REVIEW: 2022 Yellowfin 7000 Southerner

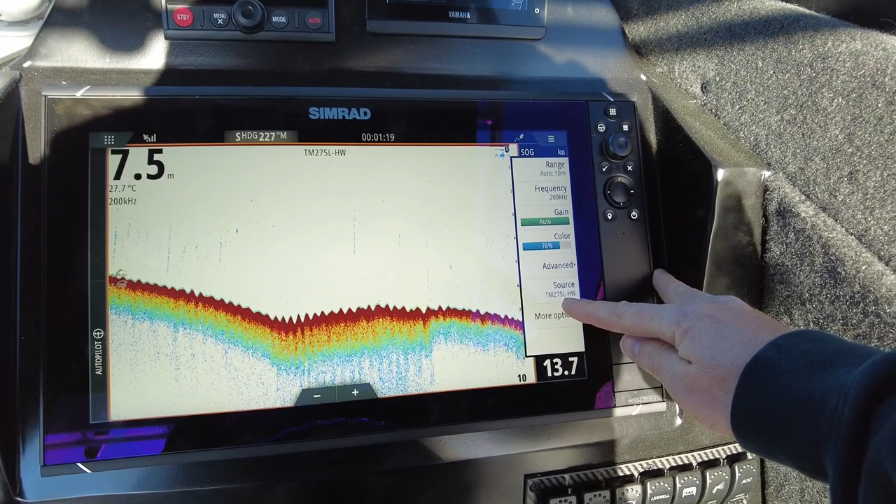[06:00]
On screen: depth 7.5 m, water 27.7°C
our big girl transducer and we're going to see what kind of speed
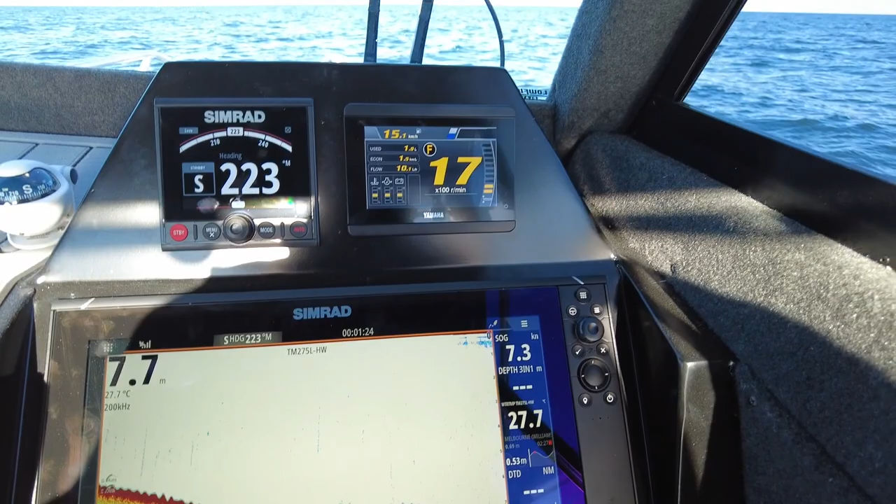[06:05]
On screen: depth 7.7 m, water 27.7°C
that'll hold bottom at as well while we're at all this so the first thing we're going to do
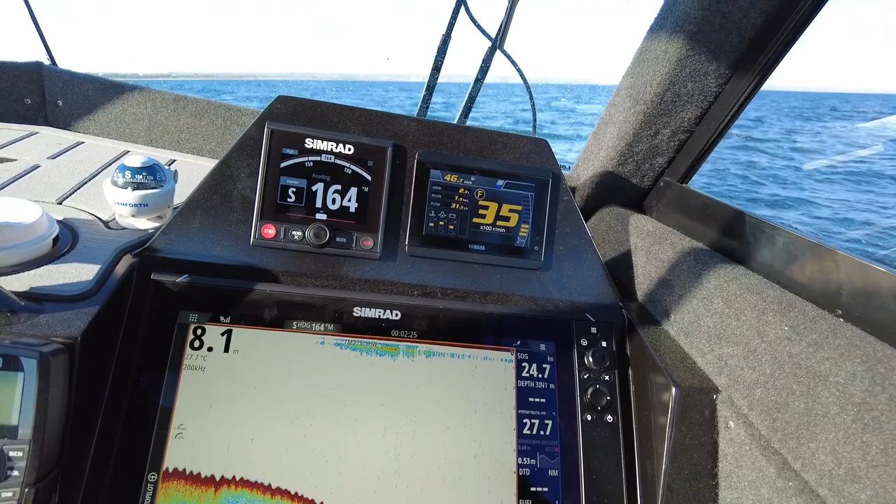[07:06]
On screen: depth 8.1 m, water 27.7°C
starting to get some lines through the bottom it is a little bit rougher than i thought
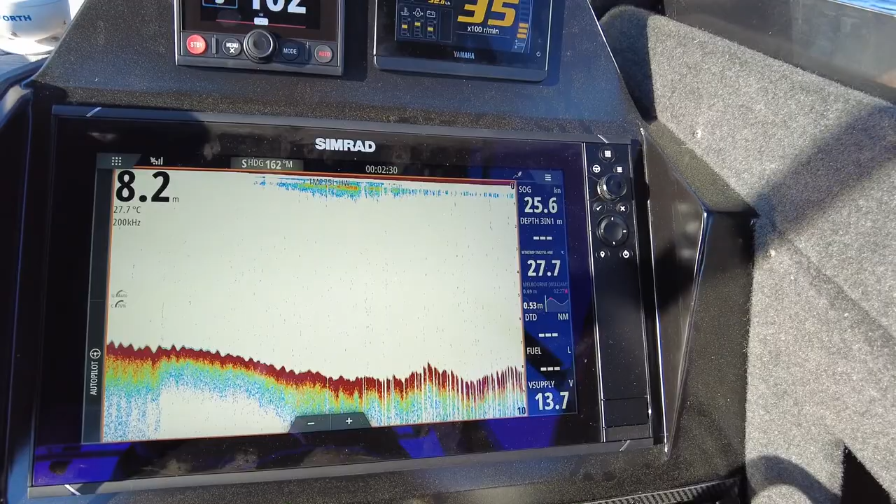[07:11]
On screen: depth 8.2 m, water 27.7°C, speed 25.6 kn
um but we still got pretty bloody good bottom and look the bottom's a bit irrelevant at this speed we're not looking for fish we really just want to make sure we still got a uh depth sort of reading
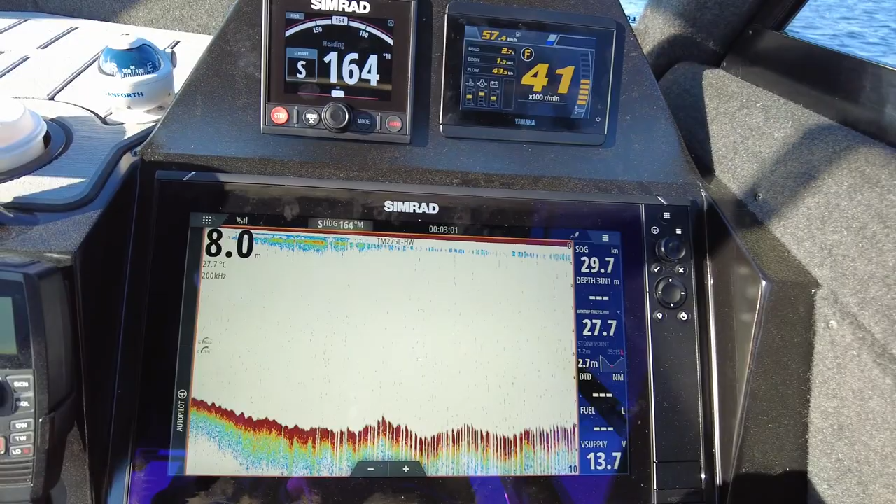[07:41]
On screen: depth 8.0 m, water 27.7°C, speed 29.7 kn
bottom bottom really hasn't changed much still sitting pretty good 45
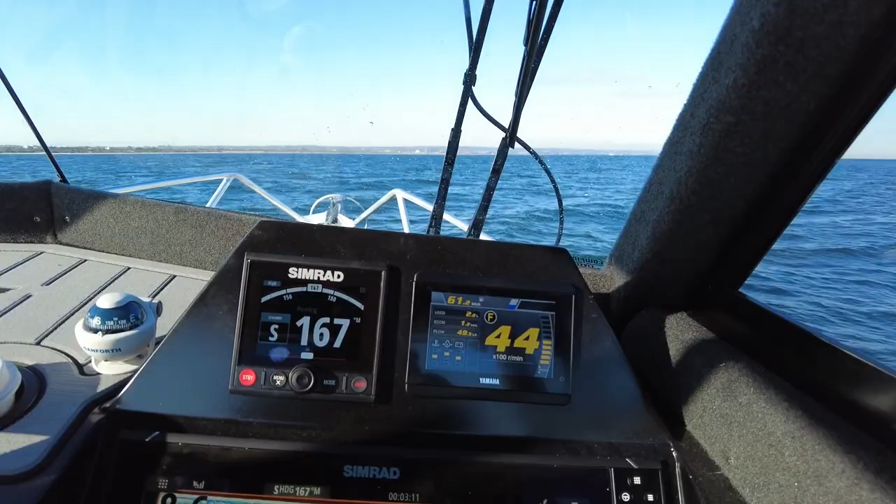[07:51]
65 62 kilometers an hour 62 kilometers an hour 1.2 still right on 50 liters an hour
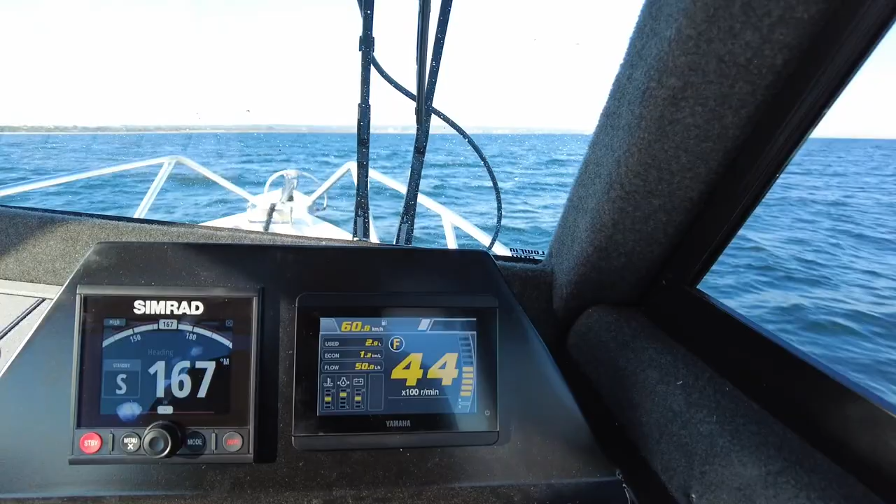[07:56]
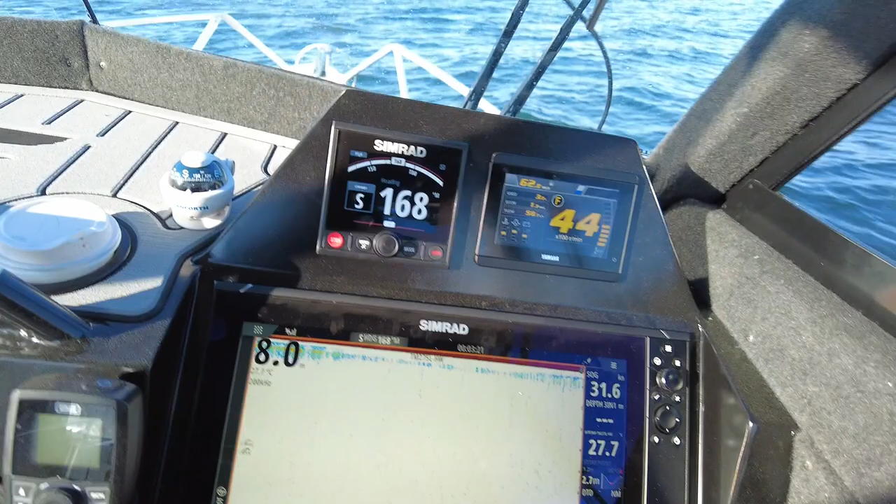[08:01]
still got bottom little beauty little beauty
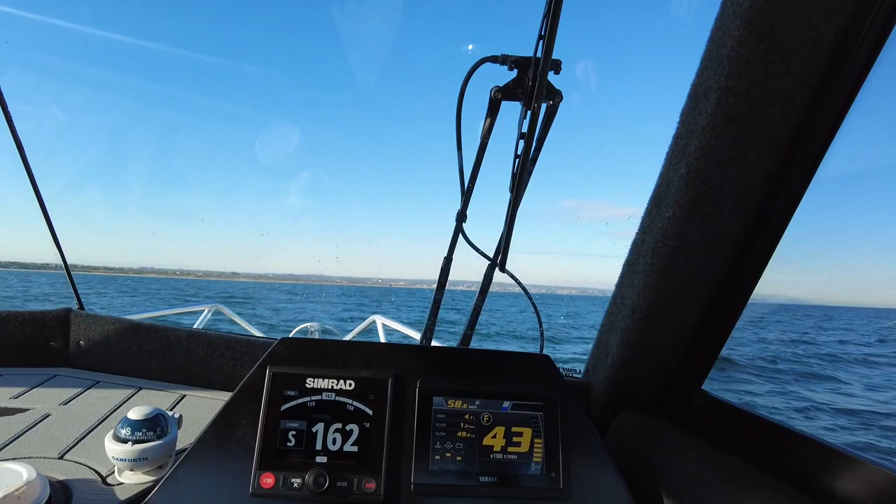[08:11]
5 000 RPM, 65 kilometers an hour, 1.2 kilometers per liter, 57.5 liters per hour,
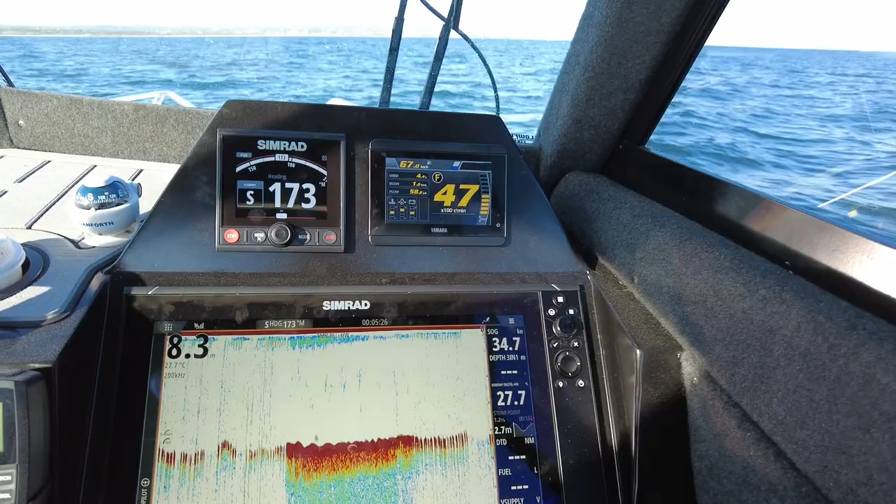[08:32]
starting to lose it, but we still have a solid depth reading on the side there, 5,000,
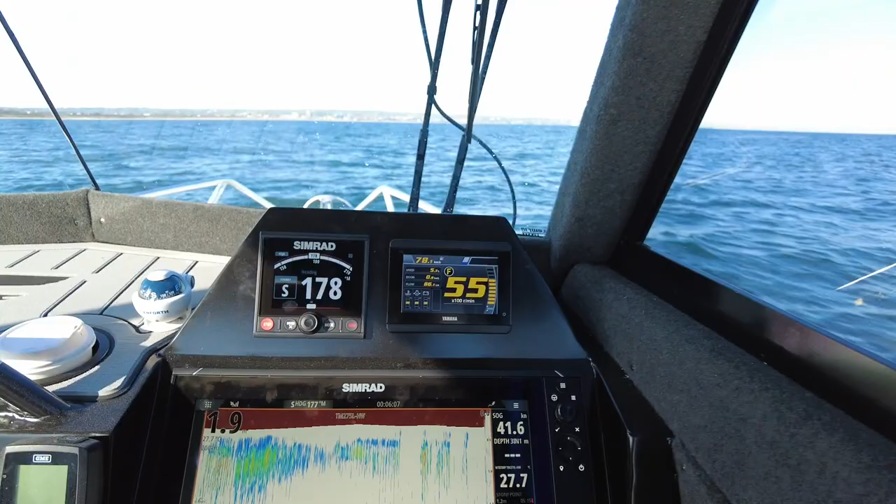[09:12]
right there, but we are singing nicely.
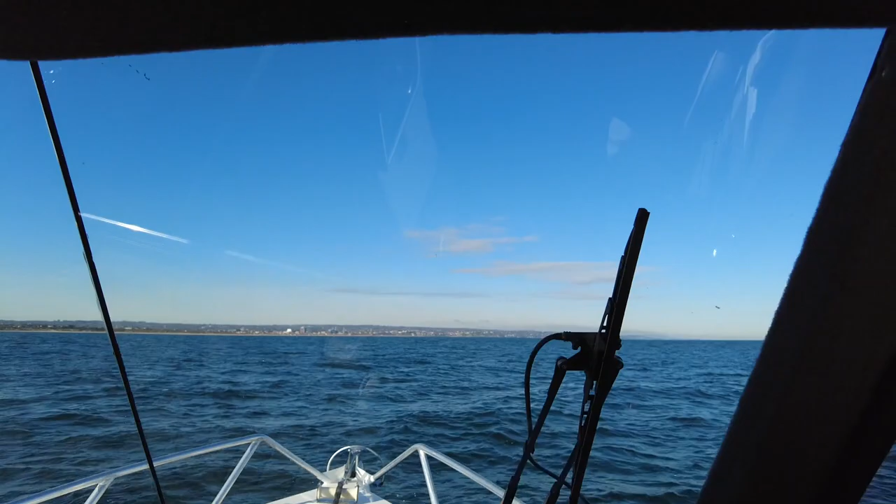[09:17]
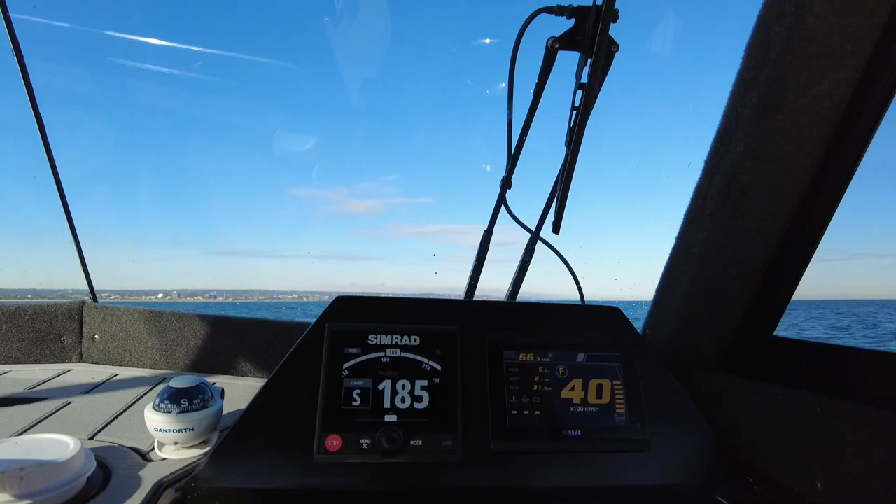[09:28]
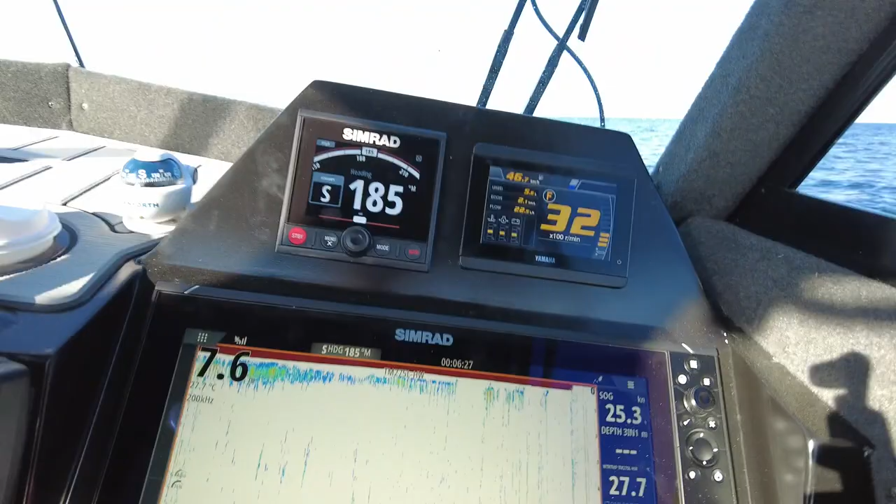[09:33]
As we bring it back, holding bottom, 3,000 RPM,
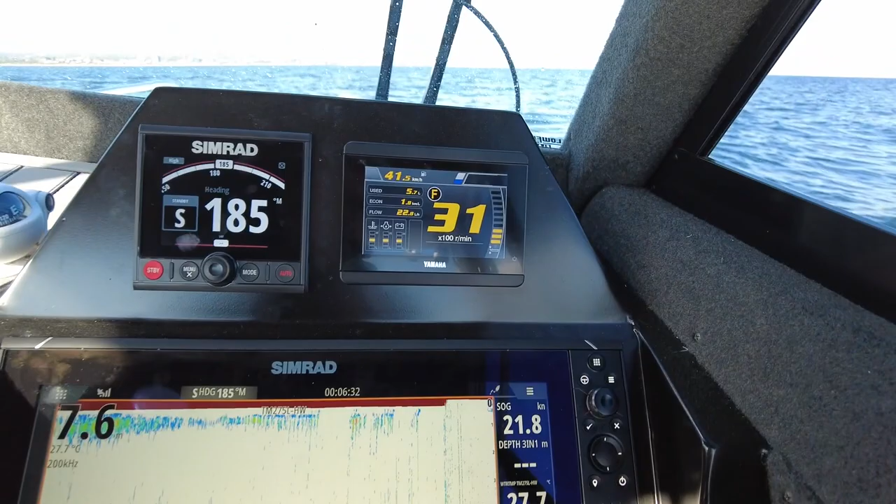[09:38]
1.7 kilometers per liter, easy as that.